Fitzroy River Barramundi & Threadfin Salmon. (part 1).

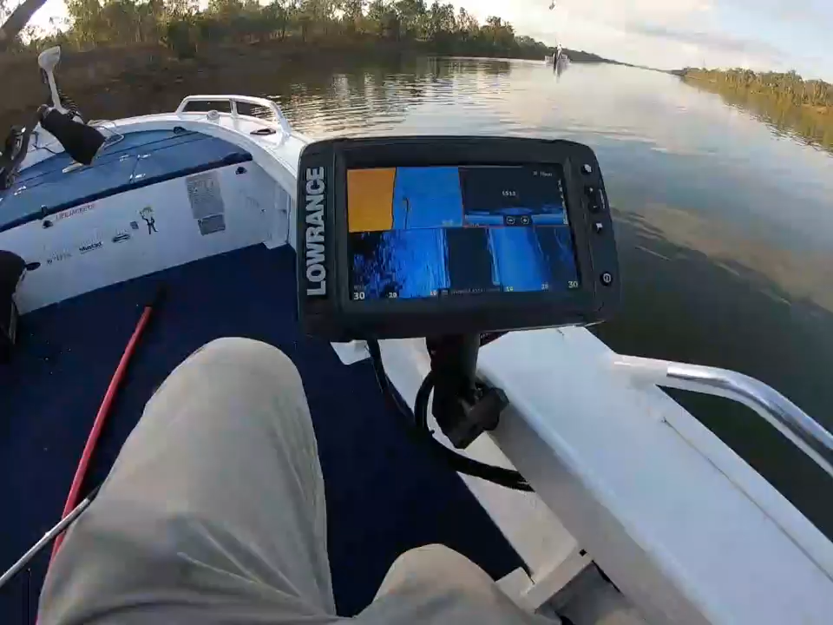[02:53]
we've got a few few dogs here
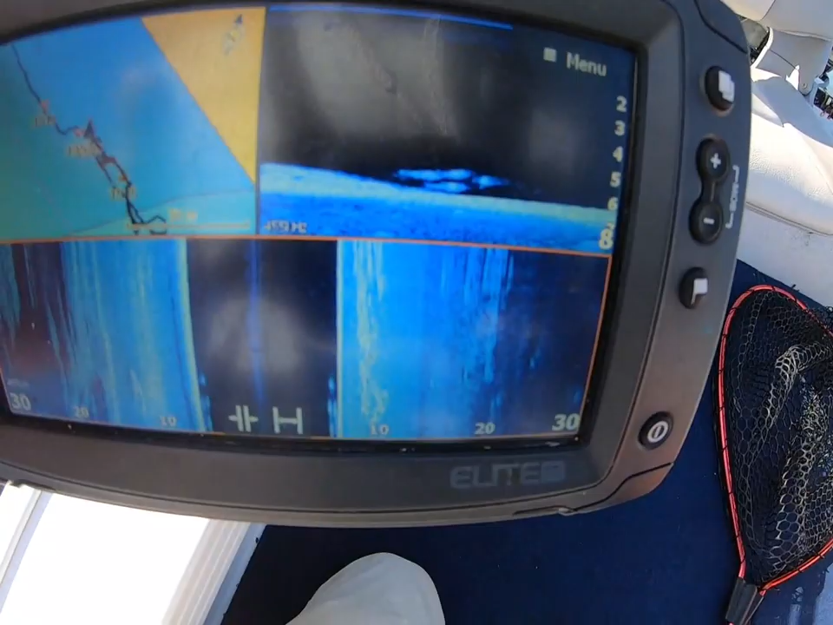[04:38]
A few Freds Just try to catch on boys
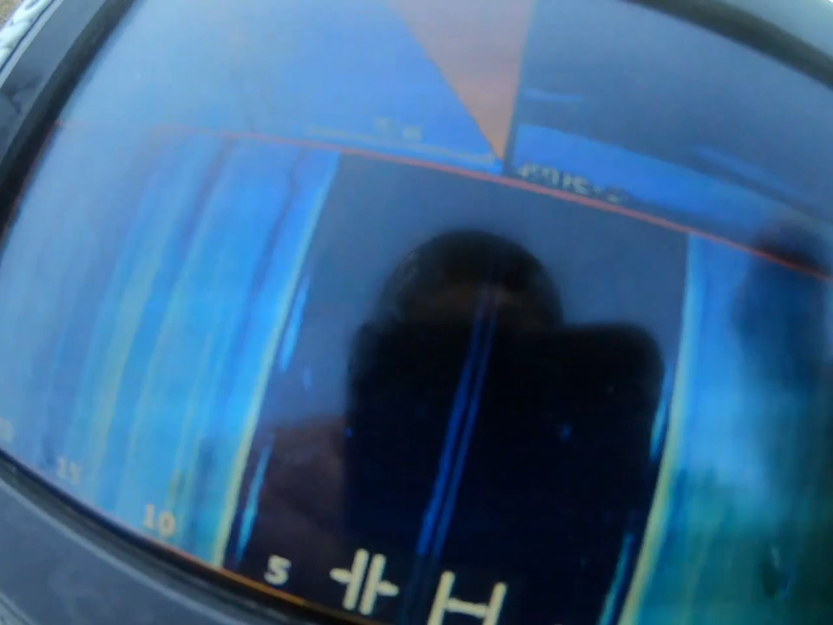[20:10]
Look at the size of these things that just come out under the boat.
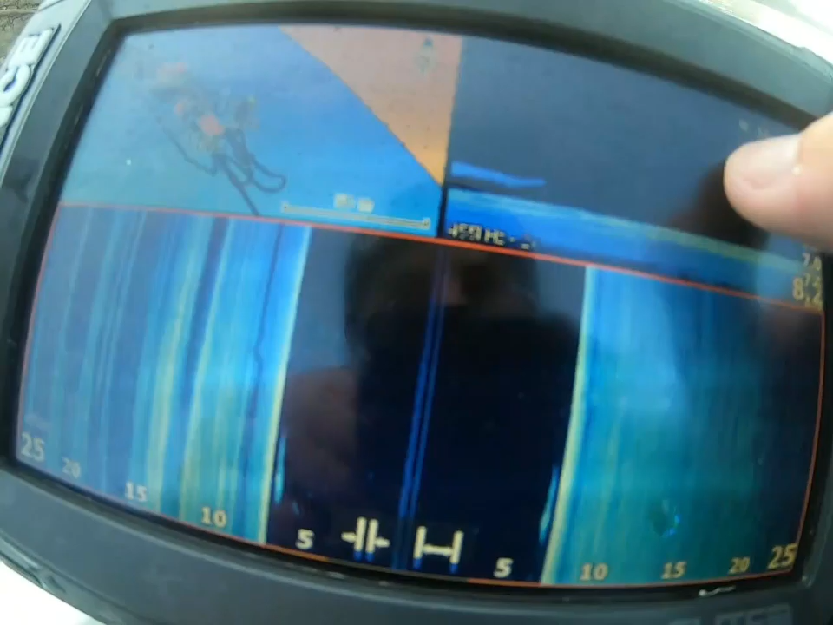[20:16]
Right, there's more coming through on the sander. Let's see if we can get another one. I'm already covered in slime, so...